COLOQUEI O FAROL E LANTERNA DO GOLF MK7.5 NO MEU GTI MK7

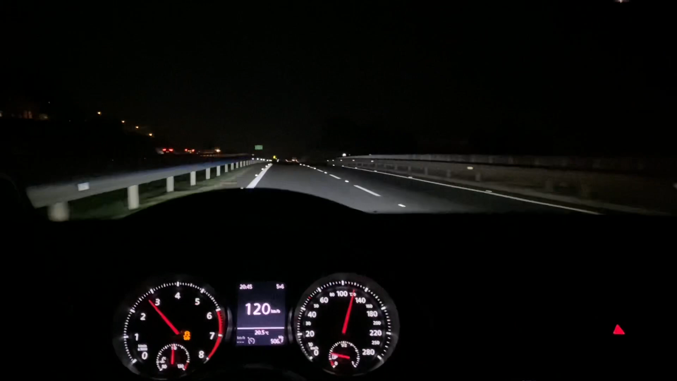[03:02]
E anoiteceu e a gente agora consegue mostrar o resultado fenomenal aí do farol com projetor agora no nosso Golf GTI. Dá uma olhada, que loucura. Com o Golf GT Benga, eu falei por muito tempo que o sufilme roubava quanto que esse farol iluminava, e ele realmente roubava. Tinha isso filme na frente muito forte. Nosso Golf GTI não tem isso filme, então dá pra vocês terem a noção 100% que eu tô tendo aqui na vida real.
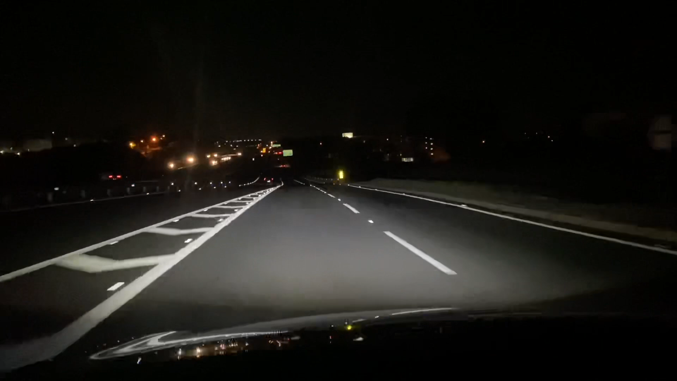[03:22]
Rapaziada, loucura dirigir um carro com uma iluminação tão top como essa. Viajar de noite fica muito mais fácil, fica mais gostoso, mais prazeroso. Eu, pra ser bem sincero, não tava gostando de viajar de noite com um outro farol, não tava iluminando nada. E o resultado é muito top, rapaziada. Olha que loucura, mano. Iluminando tudo e mais um pouco. Respeitar, um farolzinho de muita qualidade, além da estética, 100% funcional. E tá ligado o farol e o milha, ó, do jeito que tá aí. Vou deixar só o milha ligado pra vocês terem uma ideia.